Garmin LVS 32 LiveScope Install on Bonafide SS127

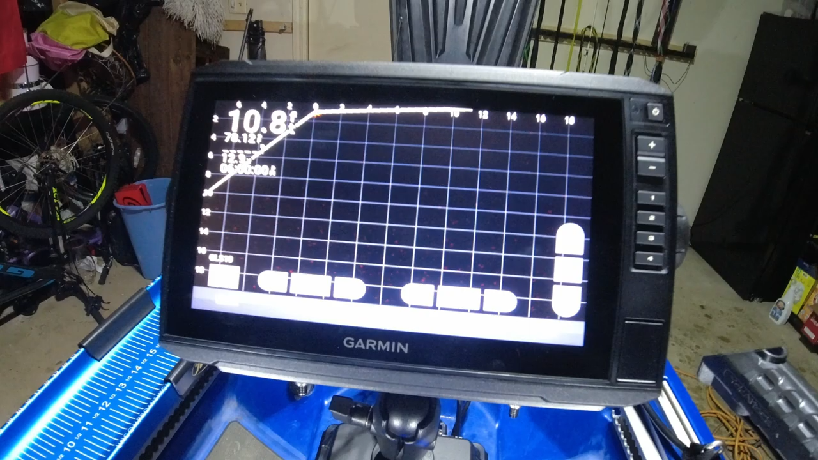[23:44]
You can't see anything unless it's underwater. But there we go.
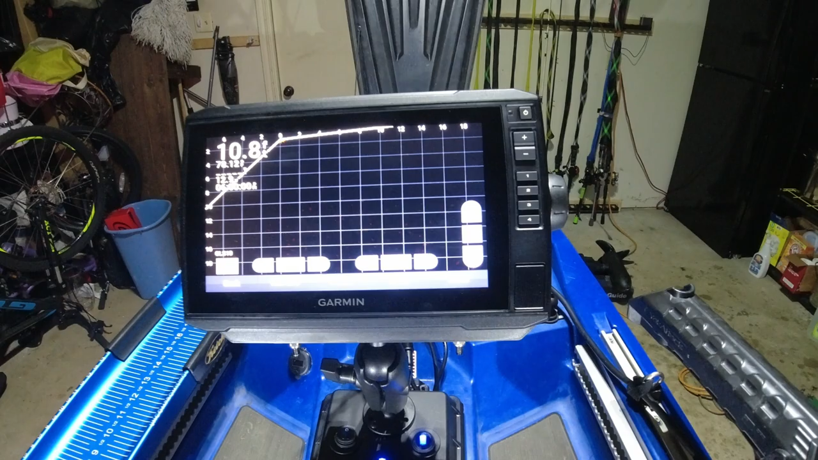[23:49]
Guys, if you haven't used this, this display looks really, really good.